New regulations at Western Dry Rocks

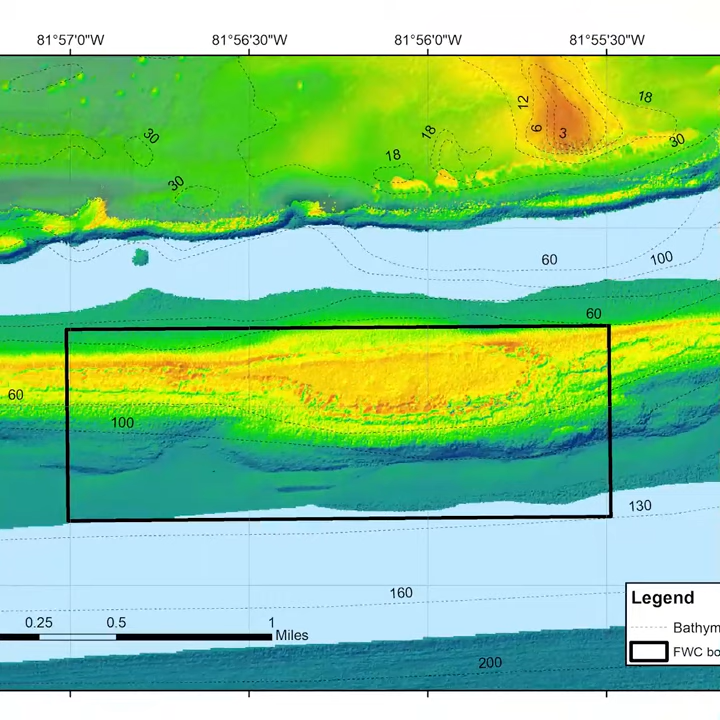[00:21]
The area is about a one square mile area. It will be marked off with buoys. You can also find the coordinates on our website. The FWC decided to make these changes to this area because it's an important spawning area for several recreationally and commercially important species.